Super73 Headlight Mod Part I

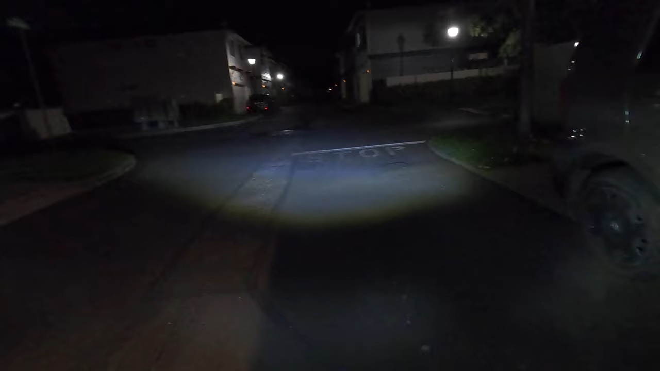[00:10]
so that's good oh yeah I can use some adjusting on this light bulb actually good so this is great man it lights up everything pretty good